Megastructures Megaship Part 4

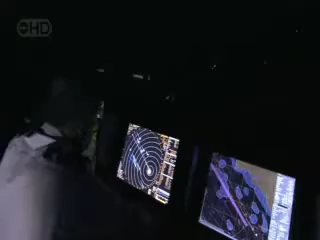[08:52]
35-2, three miles. We're a soft target. We're easy. We're not armed. We're just easy.
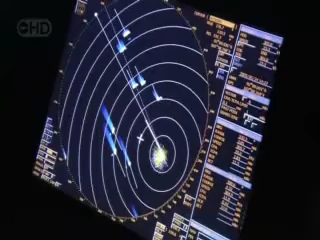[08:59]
Ain't no luck. Starboard 20. Starboard 20.